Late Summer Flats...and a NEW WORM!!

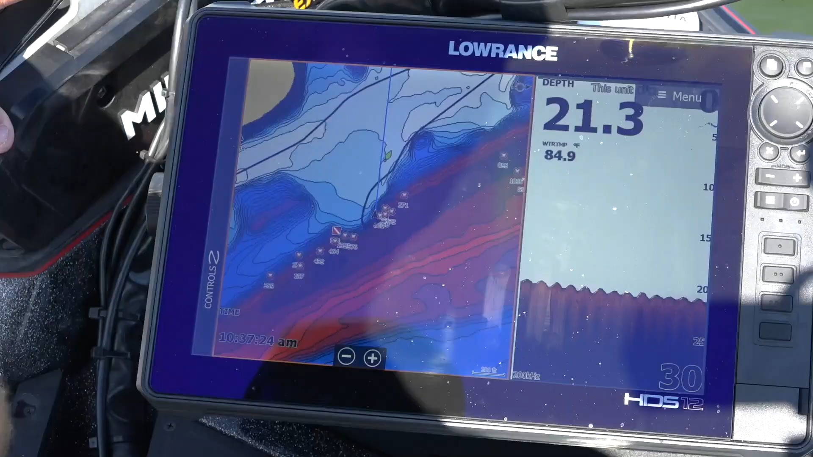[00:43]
So a lot of times I'll take my map and I'll do a color shade of like
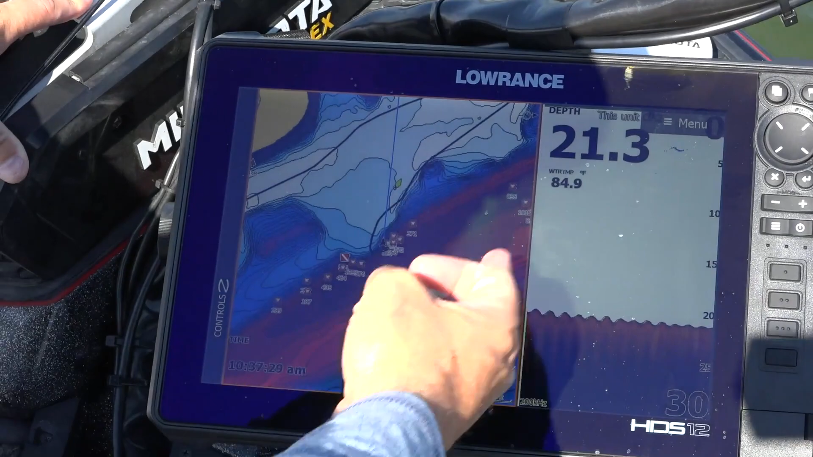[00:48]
eight feet or ten feet so that I know that I can just go to those shallow flats and most of the shallow flats out here are going to have some sort of wood on them.